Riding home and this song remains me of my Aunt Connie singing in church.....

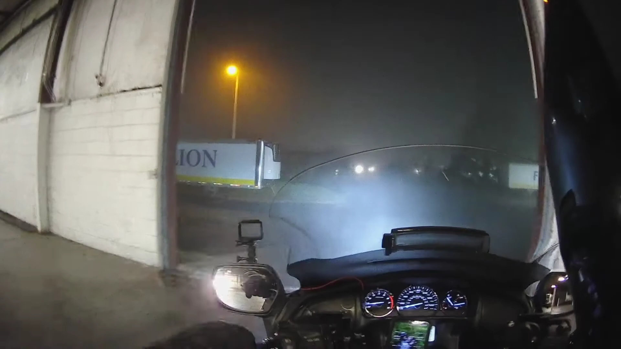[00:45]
Y'all see that fog rolling here? It's about 4:41 in the morning.
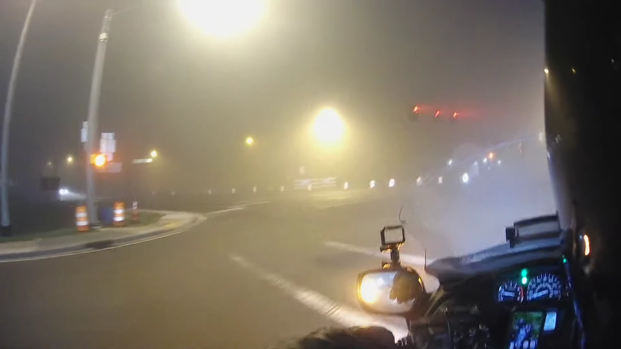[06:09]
Goodness to gracious. Make sure I'm in the right doggone lane. There we go. Let's take it on in, y'all. Going over the new bridge in Clinton. Get over in that lane. Just in case somebody can't see their line and decide to borrow some of mine. And I'm stingy with my lane. Huh?